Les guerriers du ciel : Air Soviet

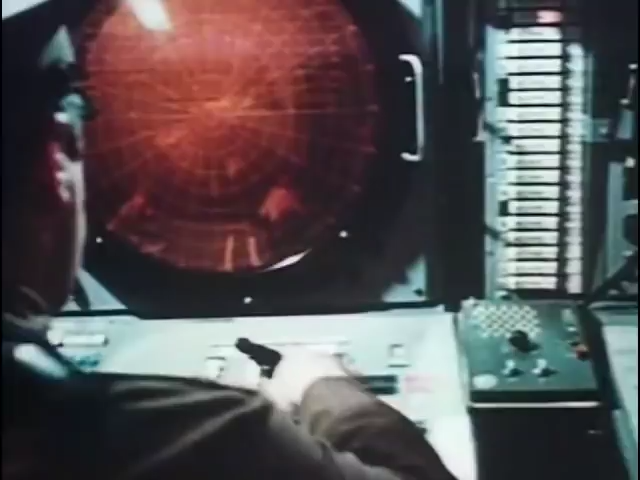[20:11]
Guidés par les radars, les MiG retournent à leur base.